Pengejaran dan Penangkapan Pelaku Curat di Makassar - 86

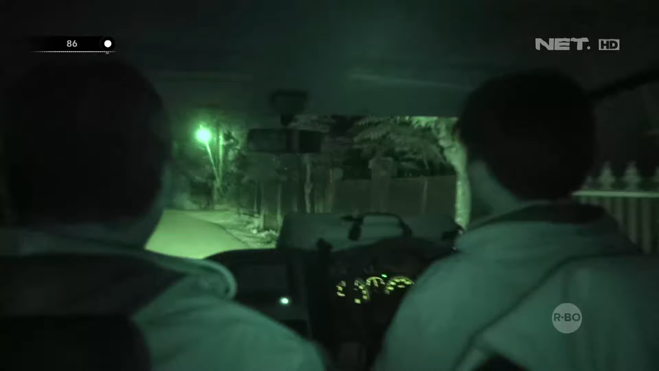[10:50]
Depan. Rumahnya dulu? Iya, itu rumahnya depan, Pak. Mana? Itu. Yang ada lampunya. Ini? Sebelah kanan, iya. Ini rumah batu nih? Iya, iya. Kan dua ini rumah. Iya. Rumahnya siapa ini?
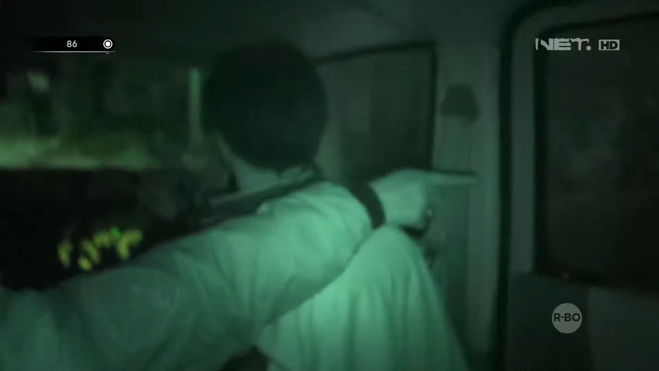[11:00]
Ini rumahnya Firman? Iya. Putar lagi dulu, Pak.
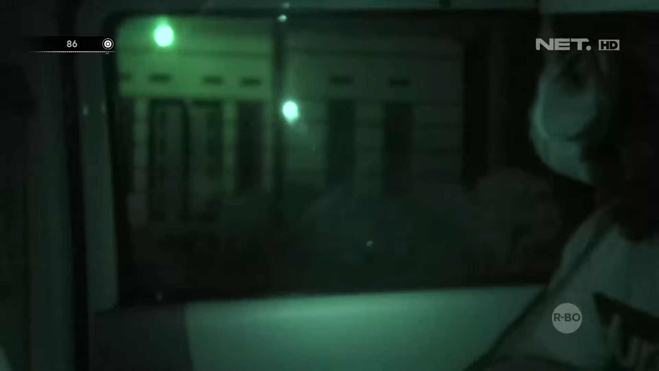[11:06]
Iya, iya. Itu kesuruh kecam, Dinda. Ternyata antara rumah Firman dengan Awir berdekatan.
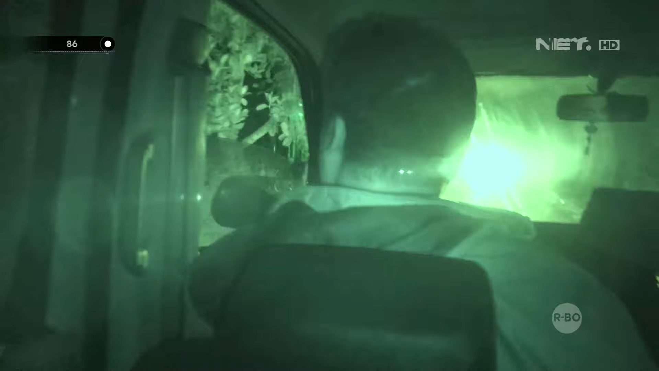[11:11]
Jadi pada saat kami lakukan mengetuk pintu rumah lelaki Firman, tiba-tiba ibunya si Awir datang.
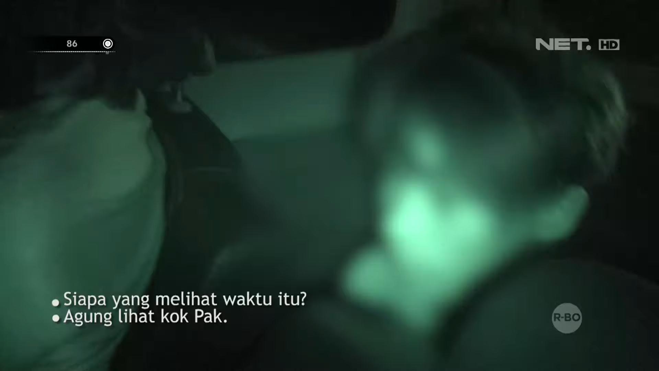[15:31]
Nalik jago, Pak. Ini tuh kona? Belum taman, nah? Tidak, jika itu, Pak.
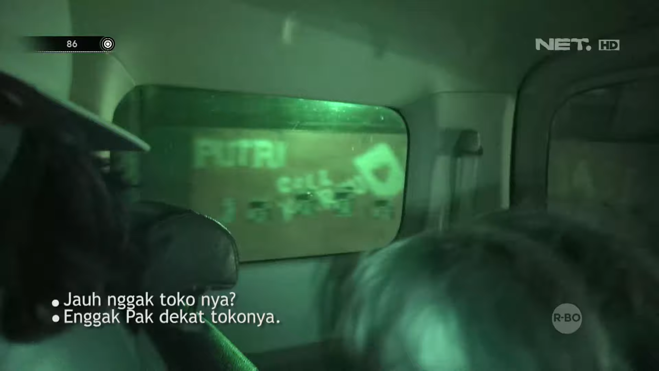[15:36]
Tidak, Pak. Turun sini, turun ke sini. Turun ke sini, putar mobil.